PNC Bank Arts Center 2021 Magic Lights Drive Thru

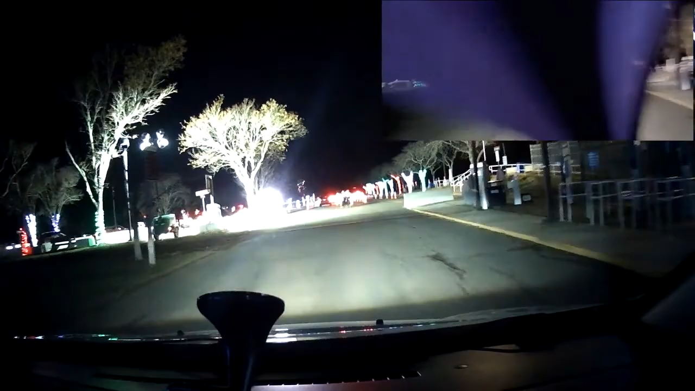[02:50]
And as you can see, they're directing us to which way to go so they can check our tickets.
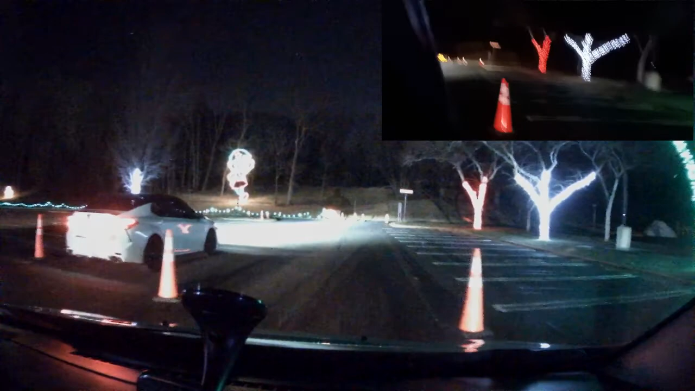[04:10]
There we go. Shut the lights off. Like, as I said before, there's a car ahead of us, ruining the whole experience.
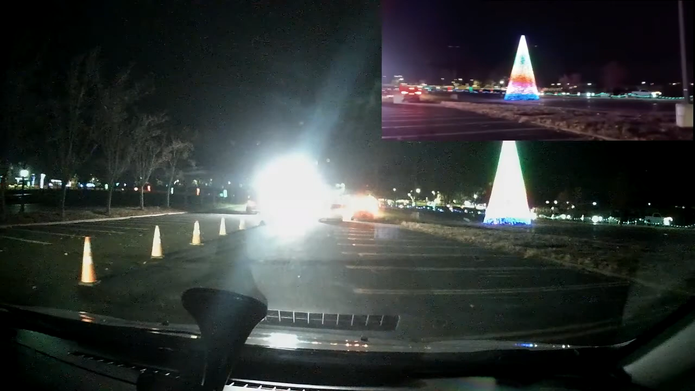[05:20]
Now, this was here last year. But they said they added more. So let's see what more. But this was my favorite tree last year. Now, they got a little howl they treat here. Do you want to get to that?
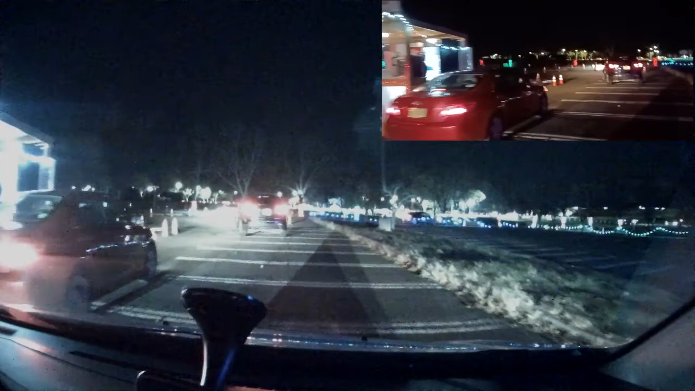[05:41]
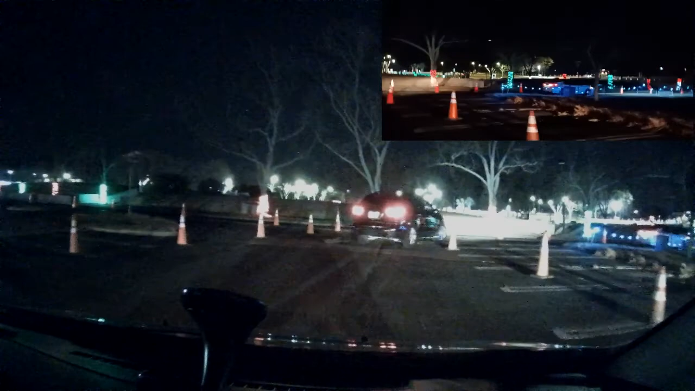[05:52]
It is a little chilly. Right now, I got 38 on my thermometer car.
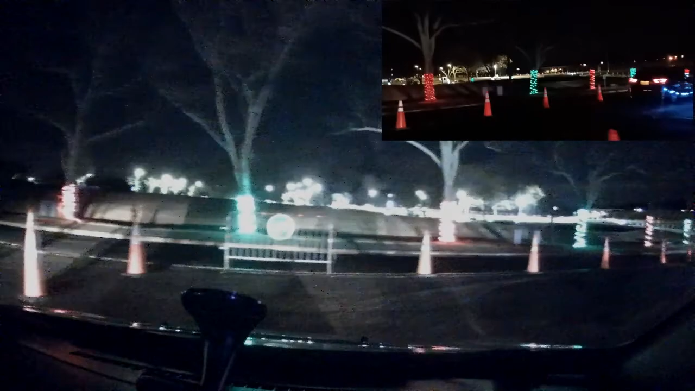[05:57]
So it's a plus or minus of three or two. And all the Teresians with their lights on. Ah, some of them shut off. No, there we go. See you. See you. Bye.
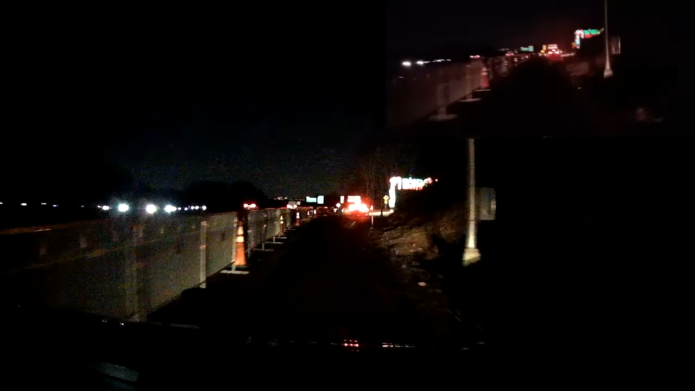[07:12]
Okay, now we shut it off, there we go, magic lights.
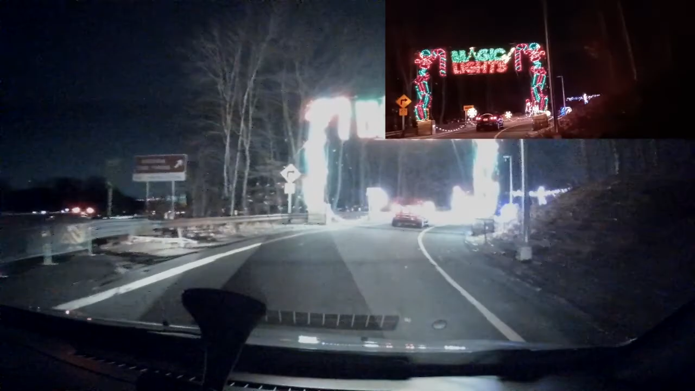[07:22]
There we go, this is where it begins. Looking pretty good.
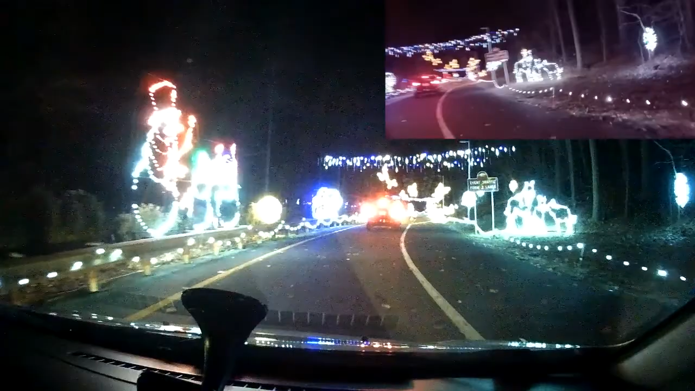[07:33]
Oh, a bunch of wolves, oh yeah, look at them all bouncing around, please form two lanes. We're going to go on the right hand side, so I'm the passenger. Look at all a bunch of randeer bouncing around, I don't remember this last year.
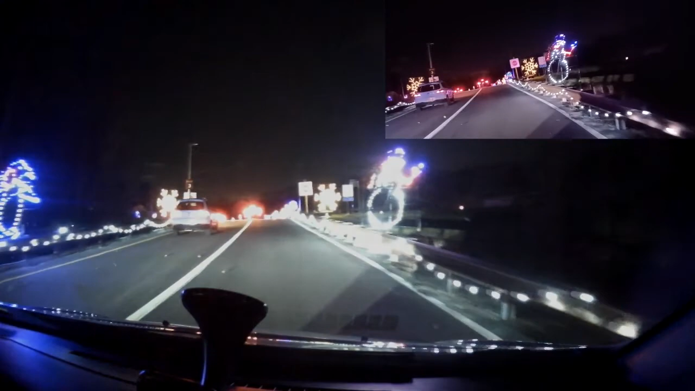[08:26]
I don't know about sticking my hand out, 38 degree weather. That's bushels of fun, but yeah. Oh, there we go. Oh, cool. In the frosty air. What a bright time, it's the right time. Oh, here we go. Go over to the right. I got it, honey. Thank you. I'm sorry, it's on the left. Good good. Well time.
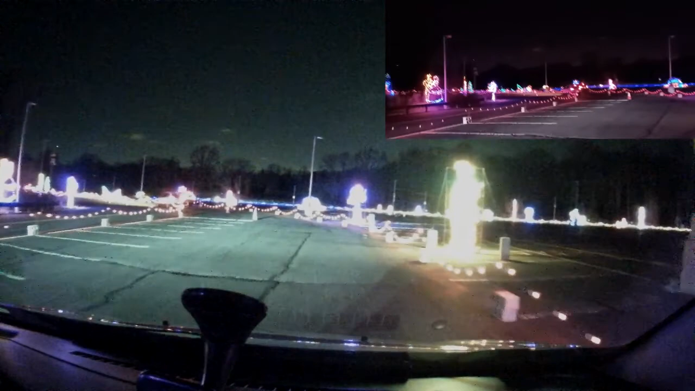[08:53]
To go riding in the warm horse sleigh. Caddy up the jingle horse. Pick up your feet. Dingle trails around the clouds. Mix and a mangle in the tingling trees. I'm the jingle bell trave... Oh, what castle is that? Stick a head. A house. Oh, okay. Looks like a spooky house.
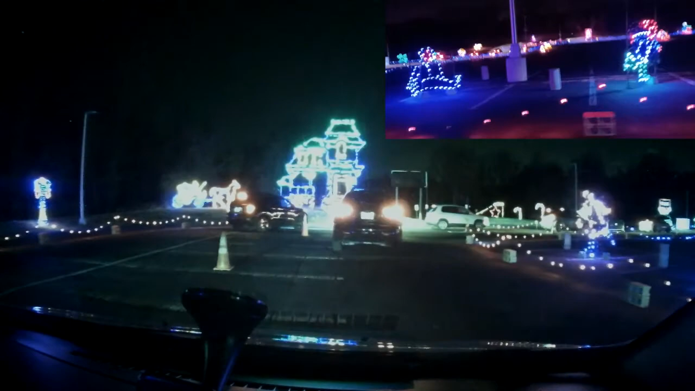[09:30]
a nice little bottleneck here so far it looks like we've got one, two, a few people they have to have their lights on oh, chilling I like that a little Evel Knievel style yes, it is cold my daughter had her head out the day and she's like, oh, it's cold you can leave it open for now I want to use that
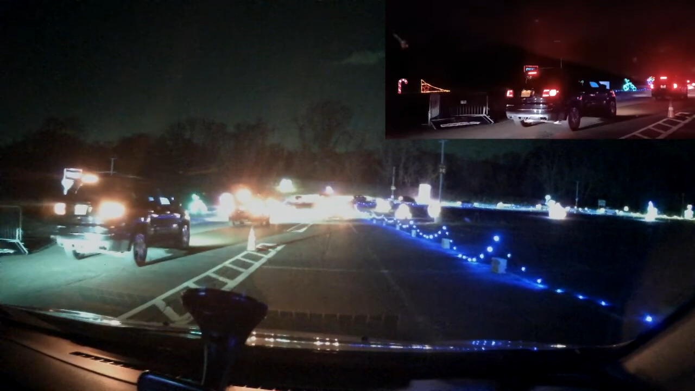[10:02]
well, I'd say, yeah, it's 38 but with the wind chill I'd bring it down about 20, you think? yeah three, she said yeah, it is a little chilly let's see if we pop our head up here yeah, my hands are a little chilly
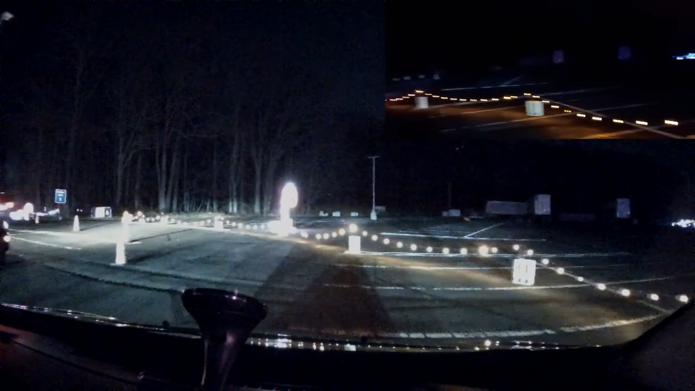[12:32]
candy cane all by itself nobody loves it look at that you want to go buy it? yeah, just chilling oh, I think it's a candy cane yeah okay
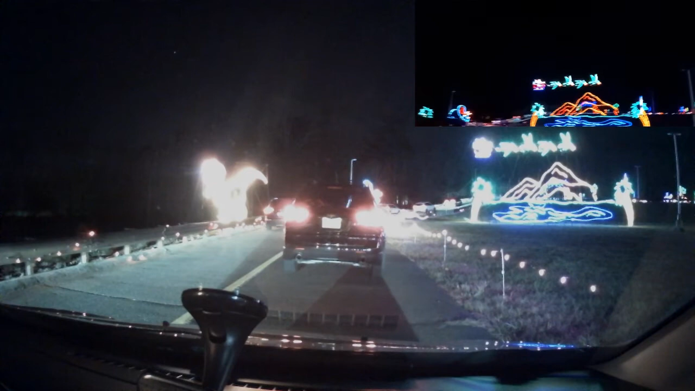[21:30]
that's coming in here that's gonna be blurred a little bit don't forget night time and you're focusing on some light here makes it hard to focus